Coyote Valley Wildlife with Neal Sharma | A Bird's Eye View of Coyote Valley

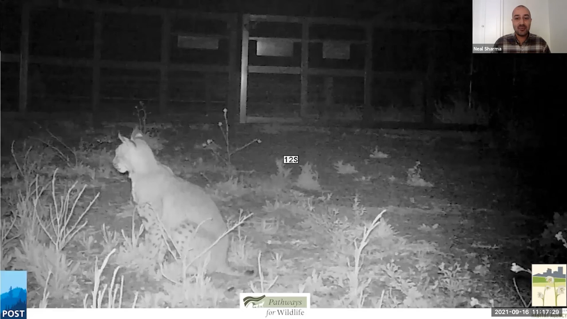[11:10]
we're conducting with the santa claire valley habitat agency and pathways for wildlife and so this is a bobcat watching the traffic go by on santa teresa boulevard so if you wouldn't mind playing that and
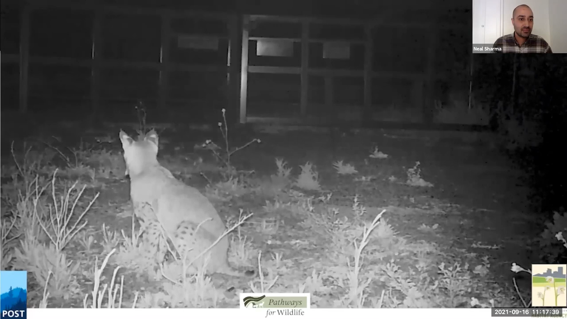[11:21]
maybe we'll play it one more time how about it so this is a study where we'll understand that where wildlife are finding safe passage where there are problem areas so similarly to studies that have been previously done and led to our understanding of monterey road this is what we're now employing on santa teresa boulevard and bailey avenue as inputs to the planning process as we think about this landscape together